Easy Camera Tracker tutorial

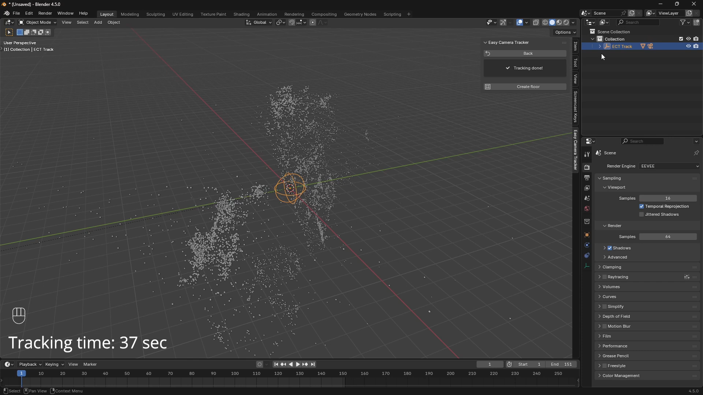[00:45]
An empty, a camera and a point cloud.
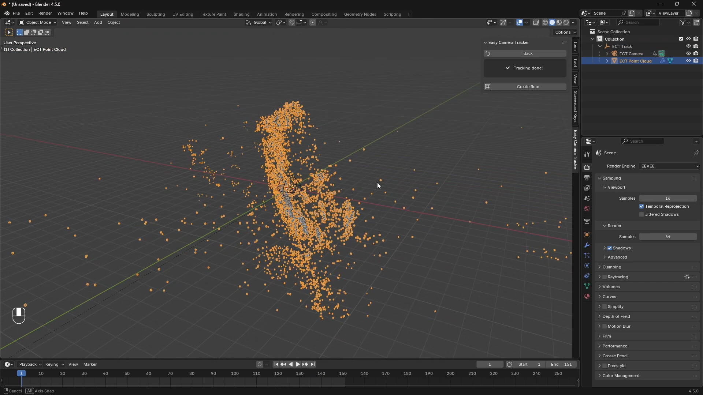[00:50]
The point cloud should represent your scene and you can you can change the point size here.
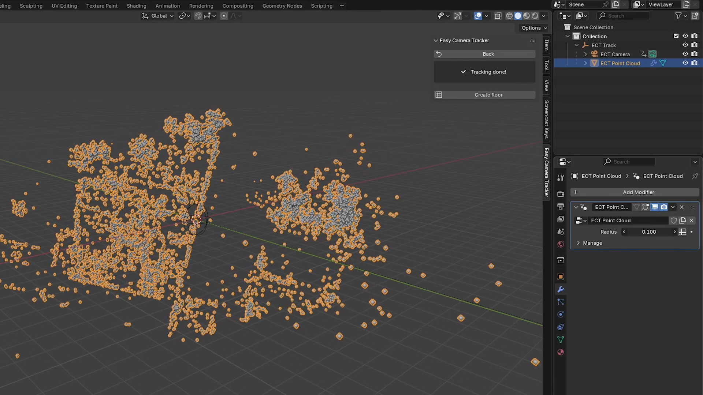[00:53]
Switch the material preview to see the colors
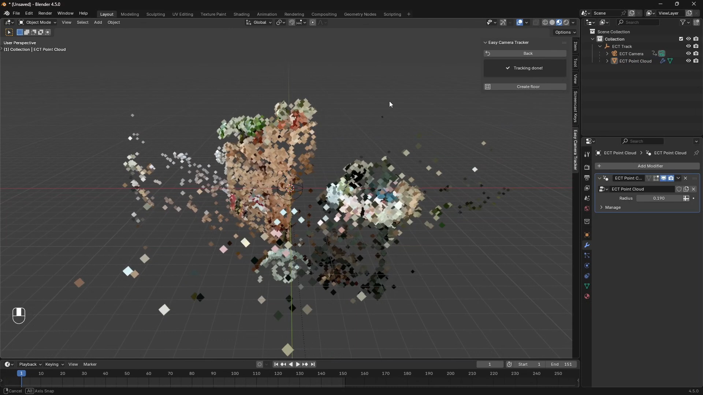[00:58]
and go to your camera view and play to see them move with your footage.
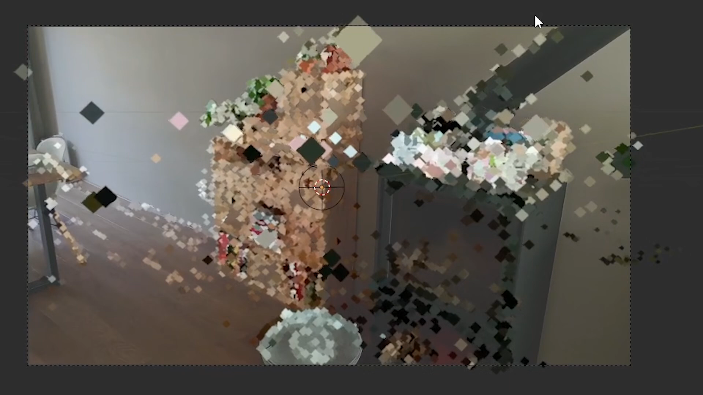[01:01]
So everything looks OK.
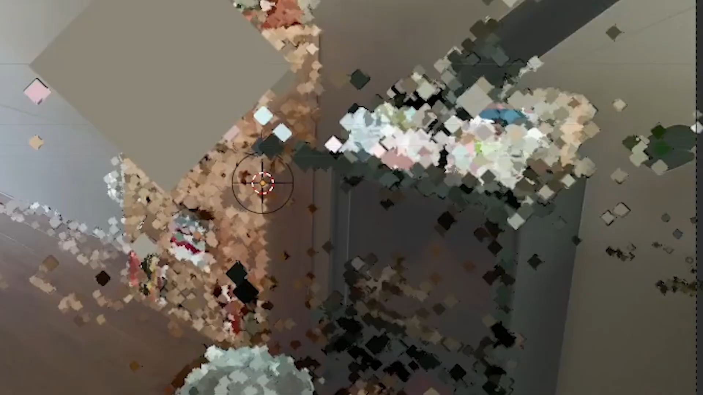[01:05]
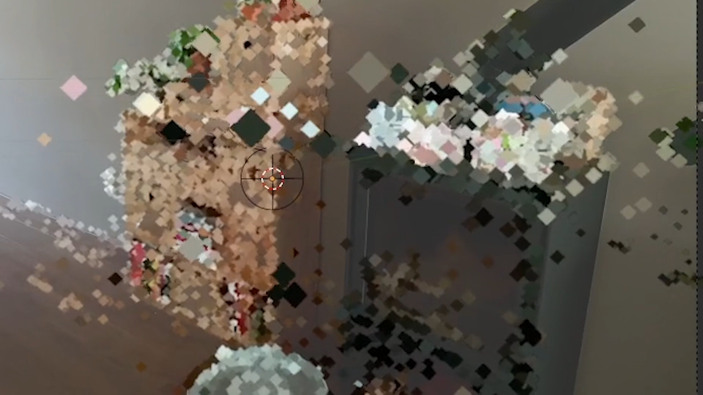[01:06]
Now we have to orient our scene.
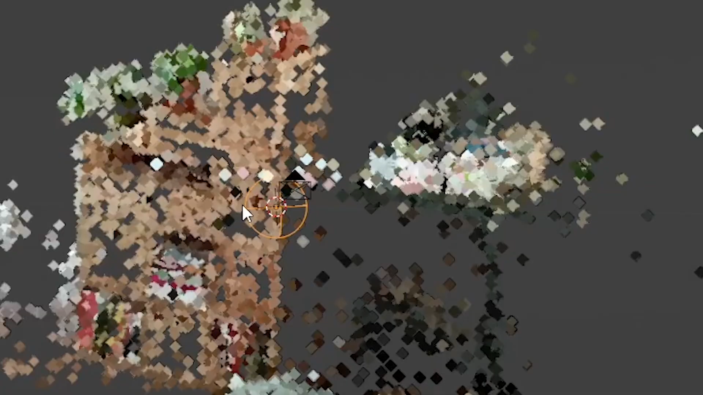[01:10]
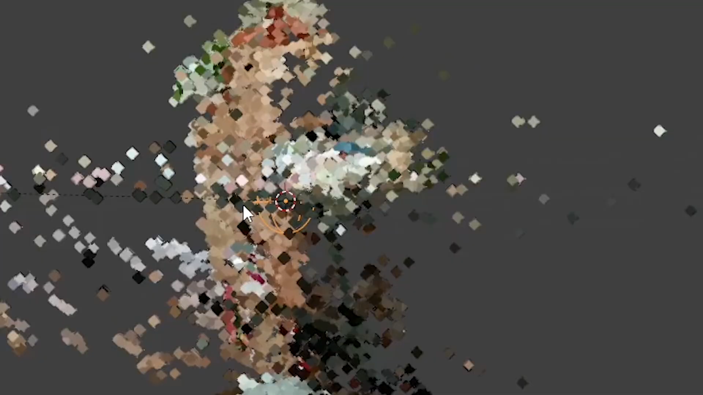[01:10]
Let's click our empty which is
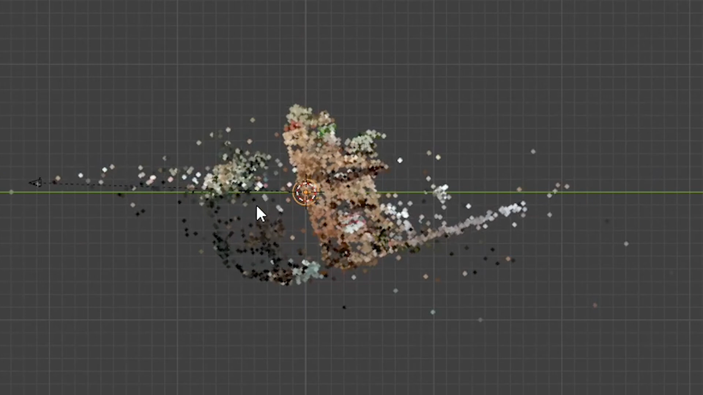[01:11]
parented to the camera and the points and just move and rotate the
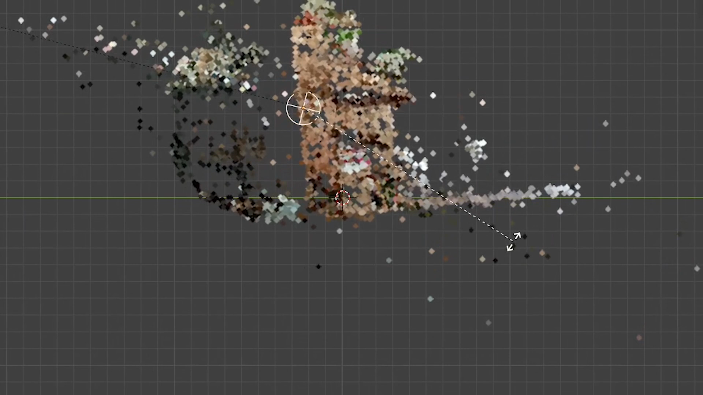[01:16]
scene so that it matches our 3D view. Let's make these points a bit smaller.
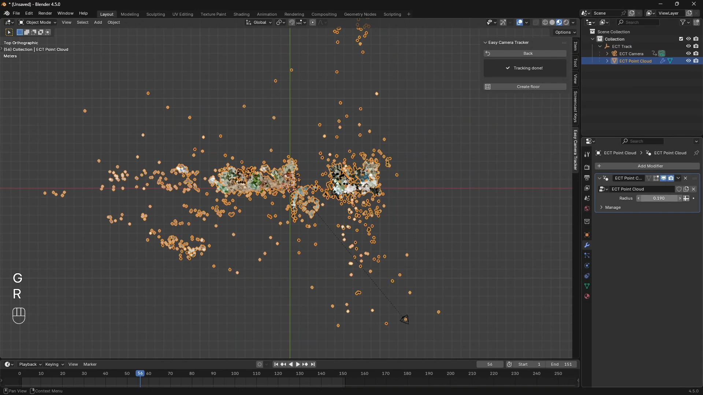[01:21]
Alright that looks a lot better.
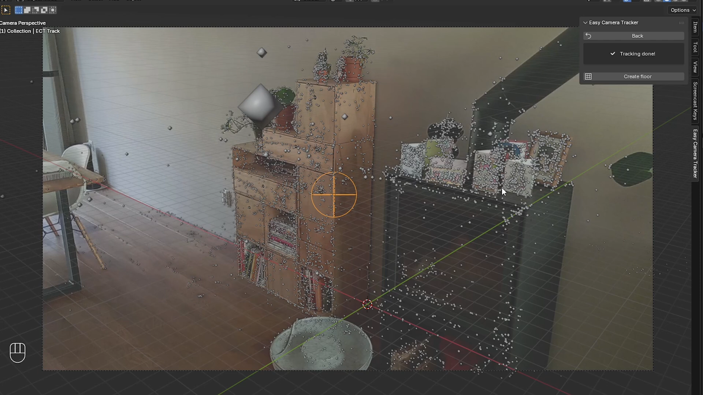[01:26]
Now that your scene is oriented correctly you can hide the point cloud, hide the empty and create a floor.